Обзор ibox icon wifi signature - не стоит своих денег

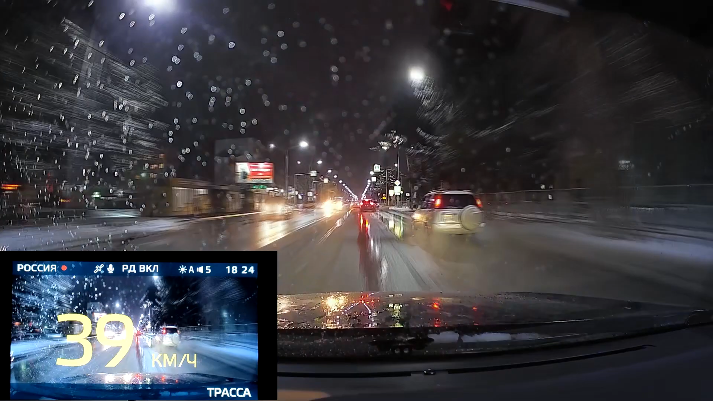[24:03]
И вот только в этом месте у нас пропали ложные срабатывания К-диапазона. Странно, конечно, очень работает. Никакой фильтрации постоянного К. Все, что видит на частоте 2,4 ГГц, и об этом говорит. Не очень, конечно, красиво.
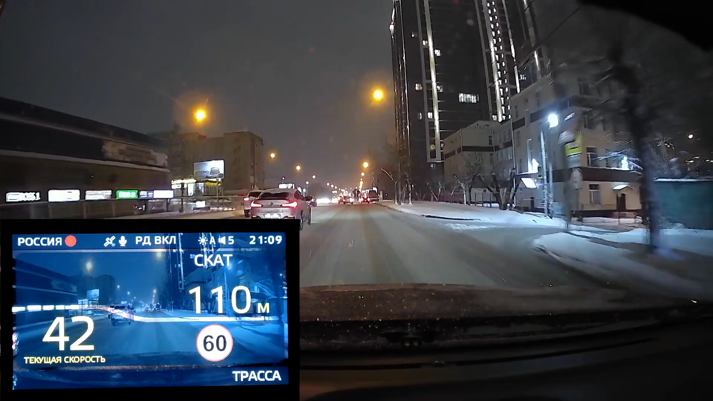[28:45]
До ската осталось 100 метров, вдалеке я вижу, что скат рабочий, работает инфракрасная подсветка. Я решил становиться перед ним и включить другой радар-детектор, посмотреть, будет ли детекция. Посмотрим, что здесь у нас будет.
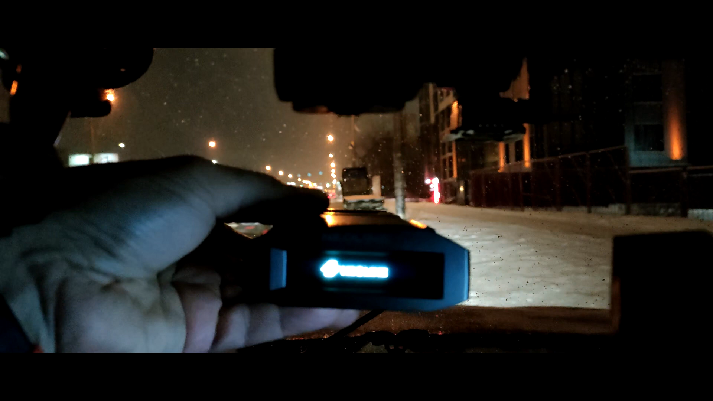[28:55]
Вот видите, скат ловит, а айбокс не ловит.